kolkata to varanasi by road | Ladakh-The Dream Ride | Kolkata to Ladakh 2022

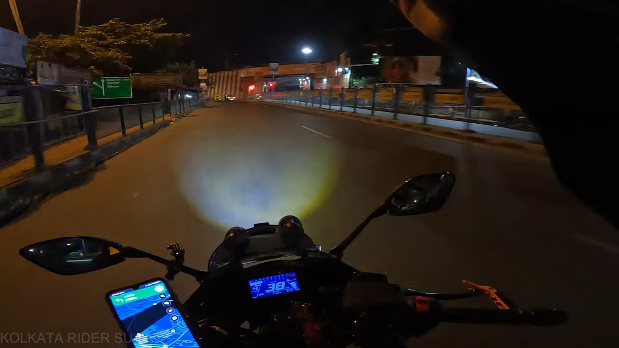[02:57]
यहां से सीधा जाएंगे, दखिनेशुर मंदिर, तो यहीं से माता को परणाम करते हैं, जै माता दी, जर्णी को सफल कीजे,
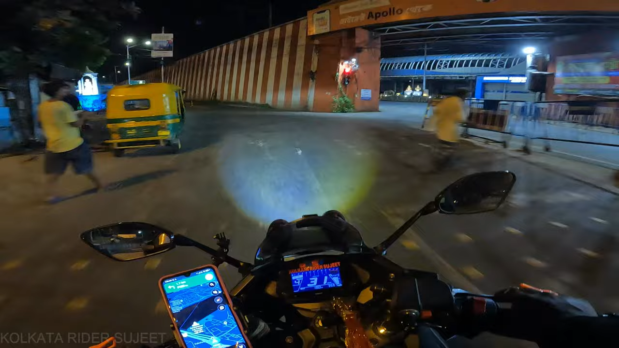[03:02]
और अभी आ चुके हैं, बाली ब्रीज, क्याल मैंने फोगलाट को बंद कर दिया है, क्योंकि I know, सामने सो जो वहिकल आता है, उन लोगो फोगलाट बहुत जादा लगता है, तो I will only use this fog light at emergency, जब मेरो को जरूवत होगा, तो अगर आप भी fog light set करवाया है, तो इस बात को ध्यान को जला करें,
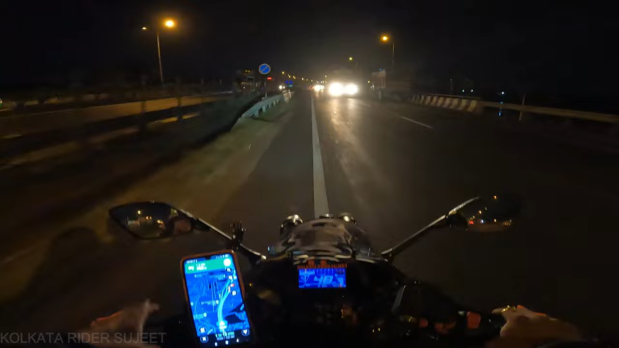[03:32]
तो NH2, NH6 के लिए right, मैं connect करूँगा, NH2 पे, ओफ, NH2 में आके क्या खुशी मिलता है न, एक कुलकाता का बाइकर ही समझ सकते है, और यहां से मेरो को लेना है, दिल्ली रोड,
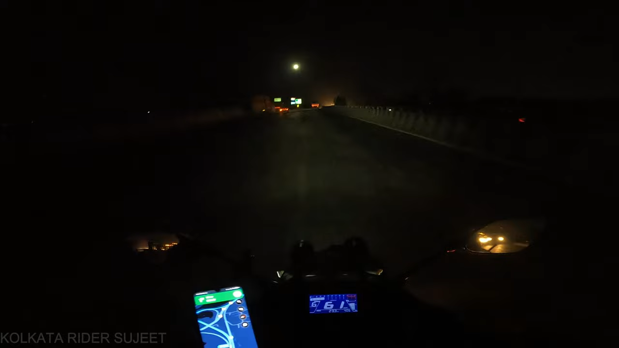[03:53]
तो मैं जाओंगा, स्ट्रेट, तो सुबह सुबह, फर्स चुके हैं, ट्रैफिक ज मिलेगा,
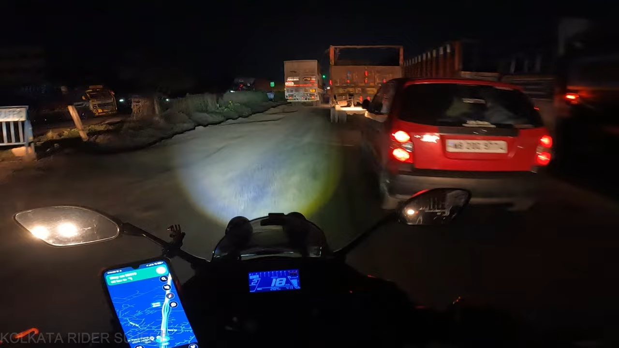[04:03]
बट अपना Black Panther निगल जाएगा, थोड़ा सा भी जगह मिलना से, बट Saddle Bag भी लगा, इसके लिए थोड़ा सा मेरो को जगह देखकर निकालना होगा,
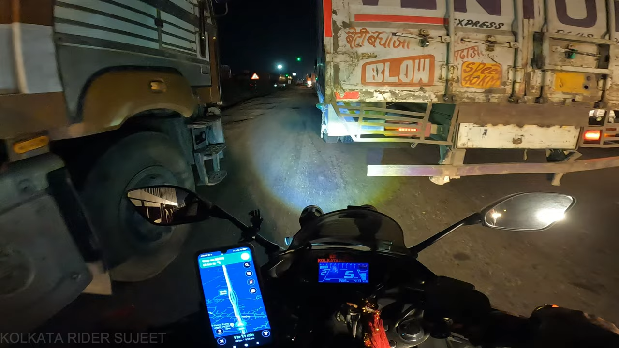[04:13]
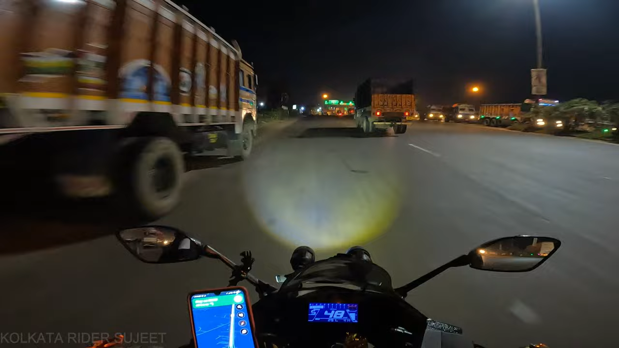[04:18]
तो आज का दीन का पहला टोल प्लाजा,
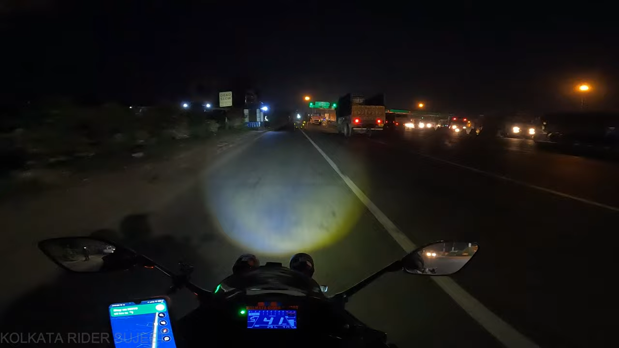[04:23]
डानकुनी टोल प्लाजा, एंड़ टाइम इस 4.15, तो अभी यहाँ से लगता है, जैसे डानकुनी हम लोग क्रॉस करते हैं न,
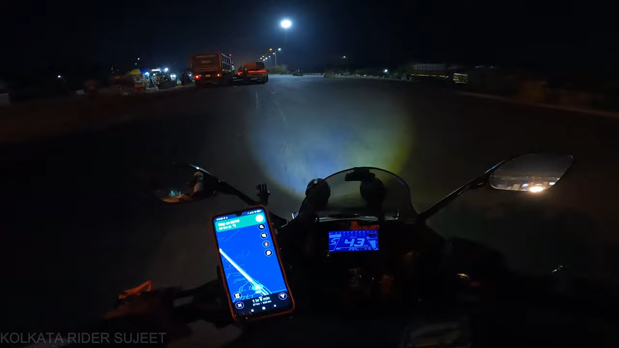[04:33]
तो लगता है कि अब कुलकाता से बाहर निकल चुके हैं, तो जब कभी भी आप ओवर टेक कर रहे हैं, स्पेशली नाइट में, तो डीपर एक बार जरूर देजे, और मैंने जो रूट डिसाइड किया है, शक्तिगर, बर्दमान, दुर्गापूर होकर में जाऊँगा, तो आज मैं टोटल तीन स्टेट कवर करूँगा,